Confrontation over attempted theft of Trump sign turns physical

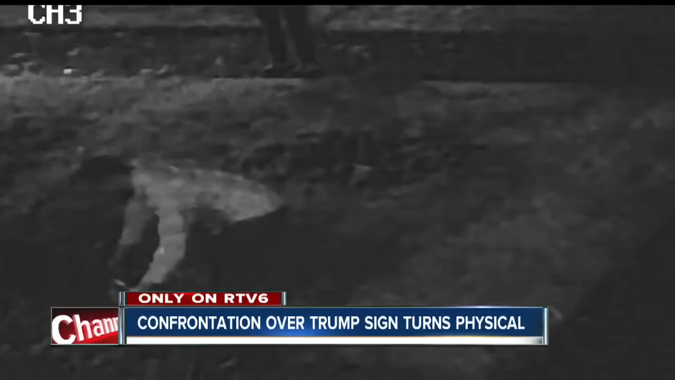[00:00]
Right now at 6, busted stealing Trump yard signs, a central Indiana man catching people on tape, though his latest campaign catch took an unexpected turn and ended in a violent confrontation.